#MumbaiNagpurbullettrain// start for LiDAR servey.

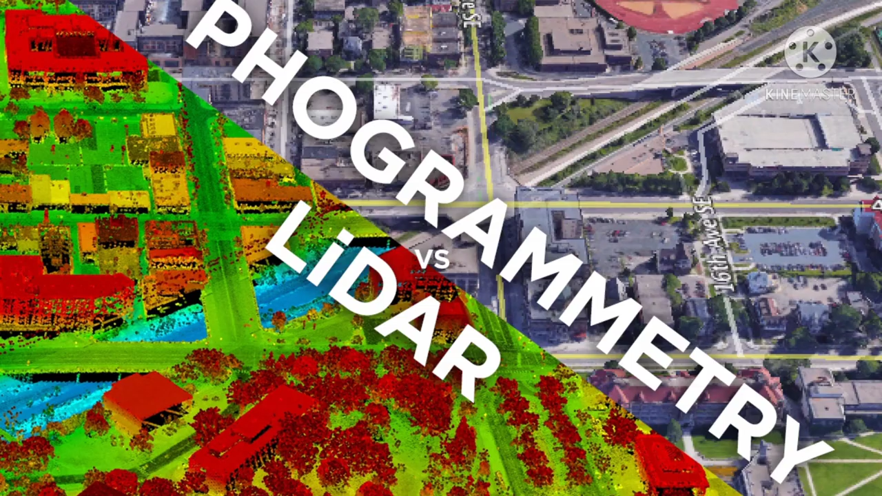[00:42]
चुका है चोटेपन से यह सर्वें का काम शुरू है और
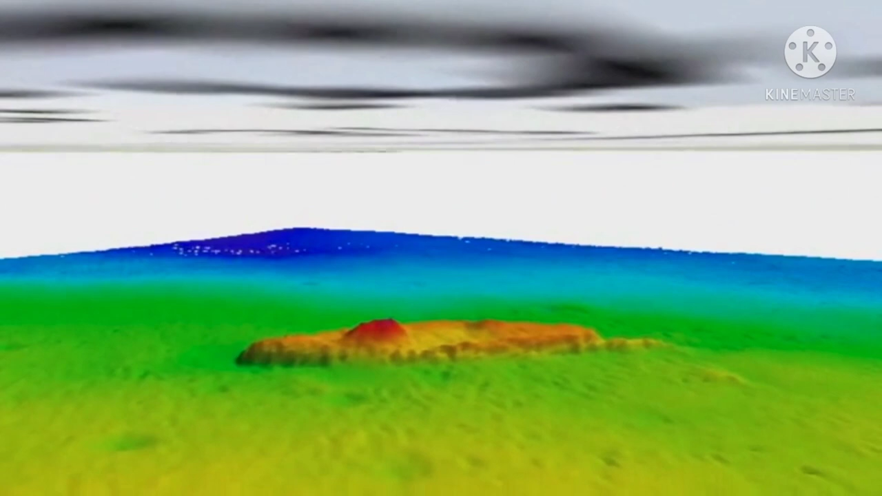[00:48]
सर्वे करने के पाद उसकी जो तस्विर बनती है वो इस
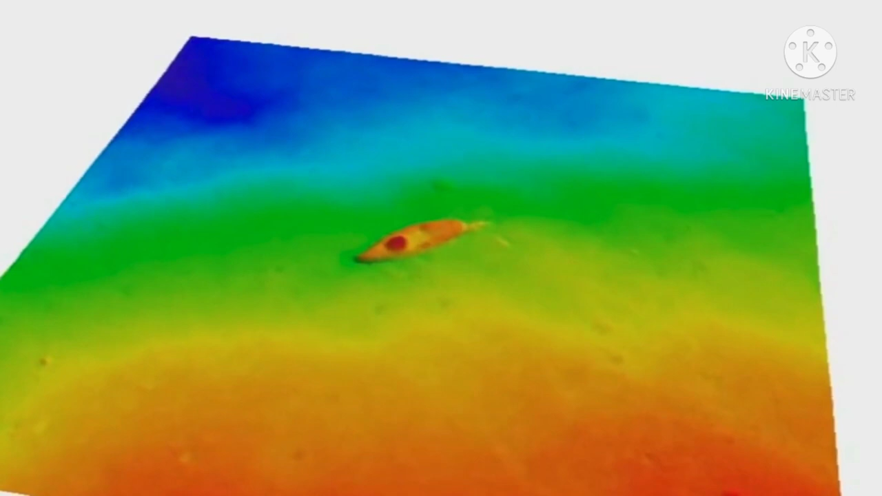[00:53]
तरह से जो भी ग्राउंड रिपोर्ट है या मतलब ही जो भी जमीन
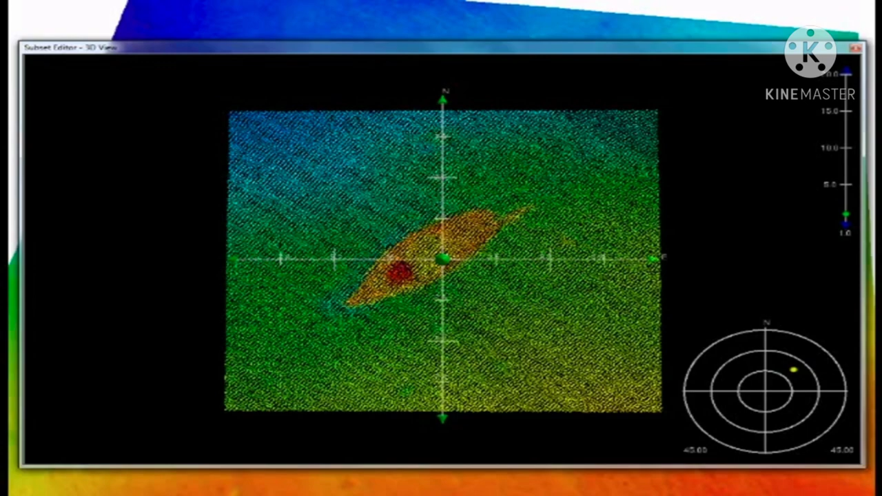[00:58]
के उपर और जमीन के नीचे कैसी जमीन है इसका पूरा काम उसमें किया
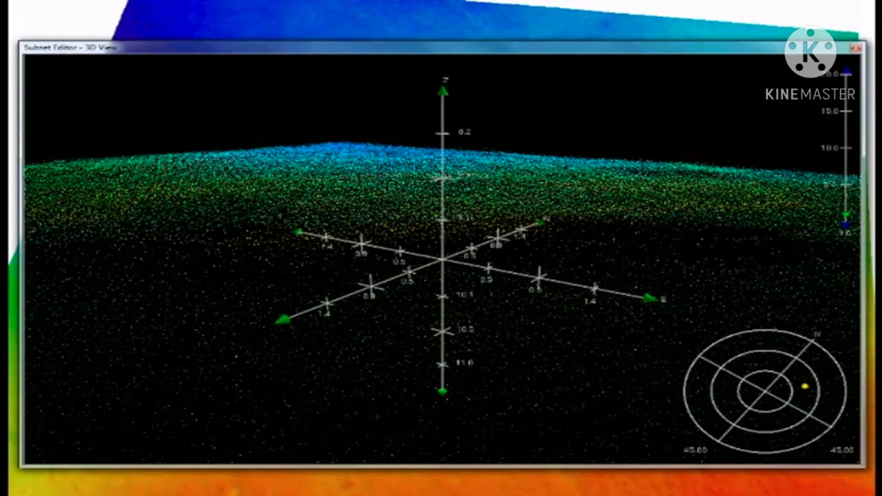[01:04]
जाता है देखा जाता है कि ये suitable जमीन है कि नहीं है प्रोजेक्ट के लिए
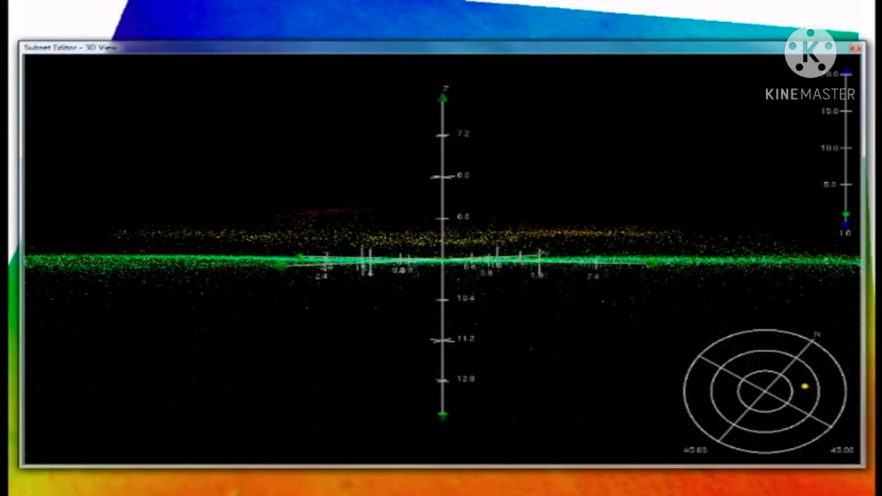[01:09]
क्योंकि underground जो नीचे का जो खड़क है या जो भी